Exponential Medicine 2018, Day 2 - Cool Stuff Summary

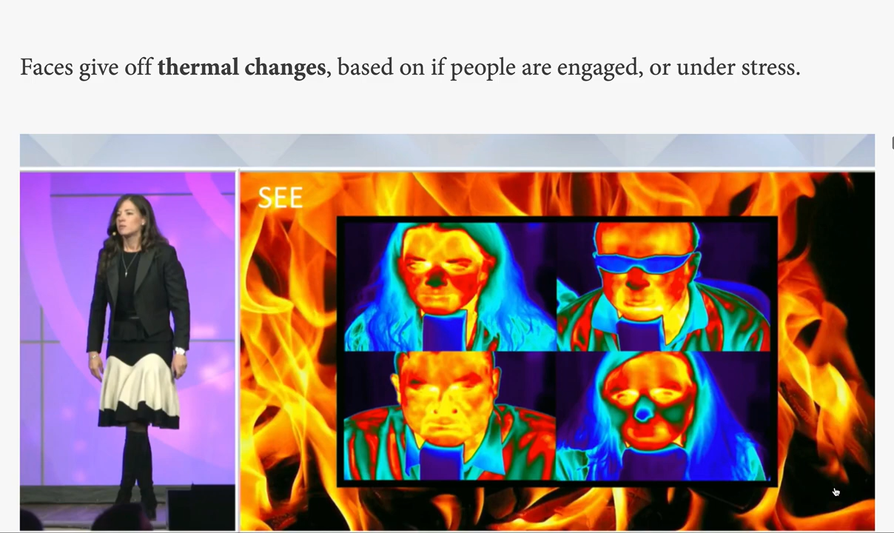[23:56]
Similarly, we can use non-invasive tools such as thermal imaging looking at people's faces to quantify when they're engaged or when they're under stress.